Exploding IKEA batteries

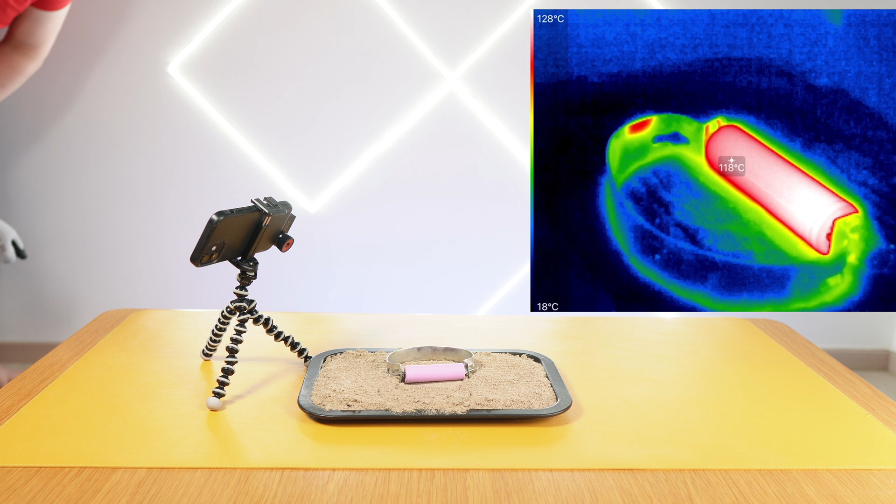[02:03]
On screen: spot 118°C, scale top 128°C, scale bottom 18°C
I will try to stay away. OK, stable. Maybe it reached limit already. I saw a little bit smoke at the beginning. OK. Temperature is decreasing. Temperature is decreasing. I want to double check temperature on the metal. OK, on the metal there is one spot 60 degree. Yeah, very interesting why this part for some reason is hotter than other parts on the metal.
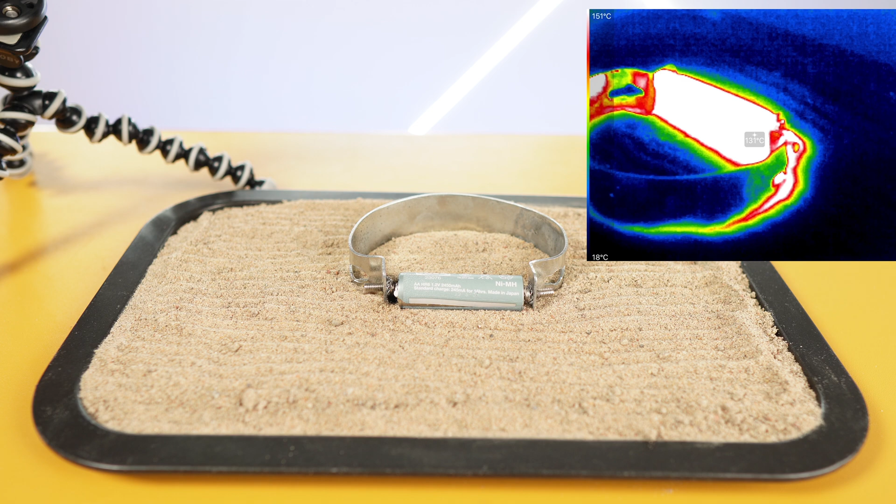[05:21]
On screen: scale top 151°C, scale bottom 18°C
Temperature dropped a little bit. 140. Oh, it's again. 145. Oh, it's again. It feels like it goes in stages. It is still very hot.
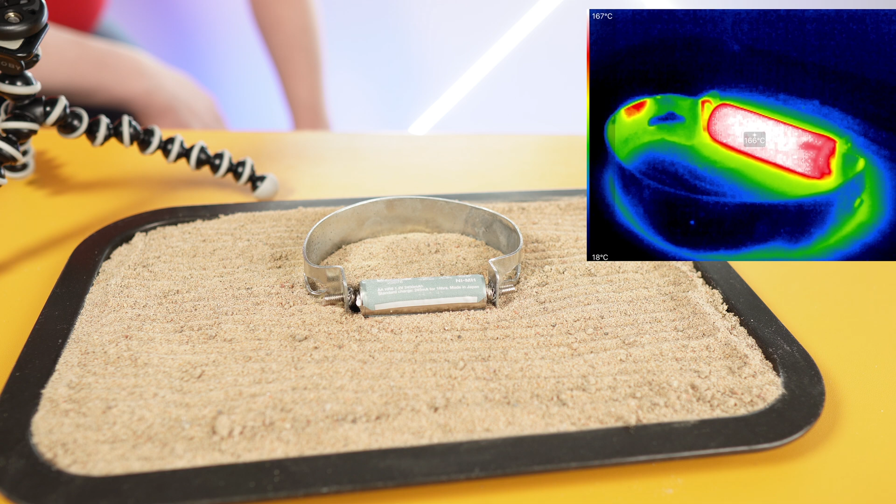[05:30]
On screen: scale top 167°C, scale bottom 18°C
So that means some chemical reaction is still happening for quite a while. So to use sand was a good idea.
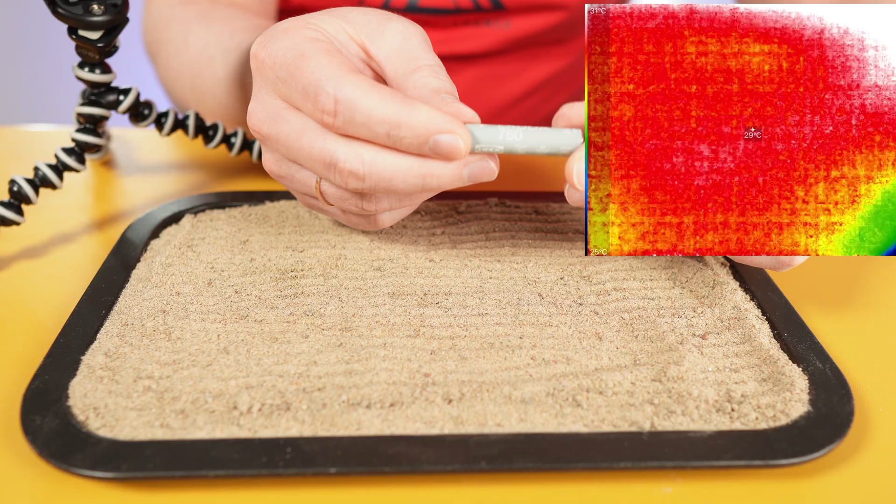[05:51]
Next battery is triple A. It's still growing.
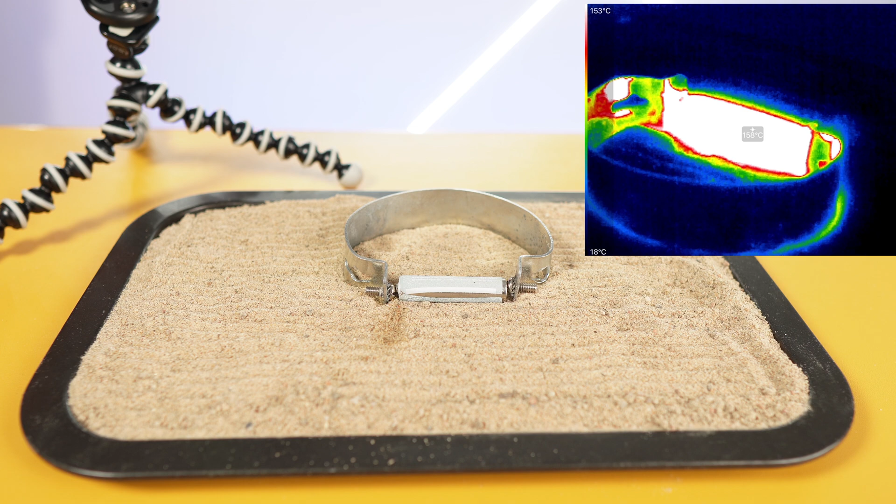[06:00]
On screen: scale top 153°C, scale bottom 18°C
163. It was able to reach the same temperature as double A battery.